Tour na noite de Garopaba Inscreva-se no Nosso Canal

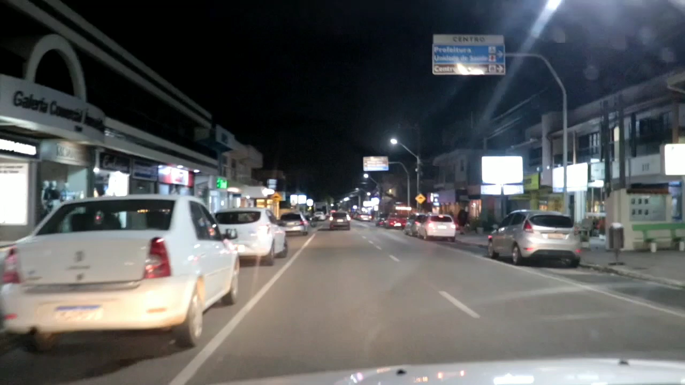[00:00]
em garopava neste horário e tranquilo algumas pessoas
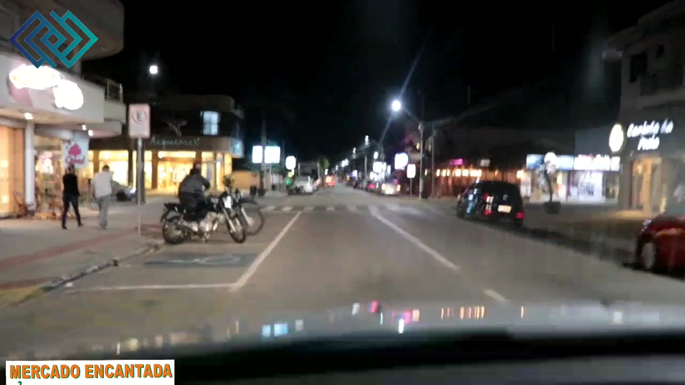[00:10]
caminhando aí pela cidade uma noite tranquila uma noite sem
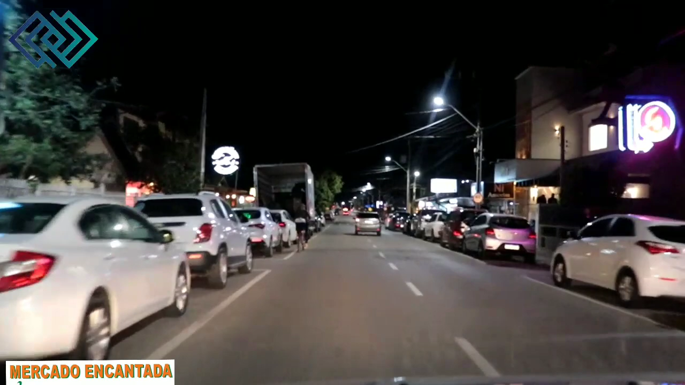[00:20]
vento na realidade todo dia hoje foi assim sem vento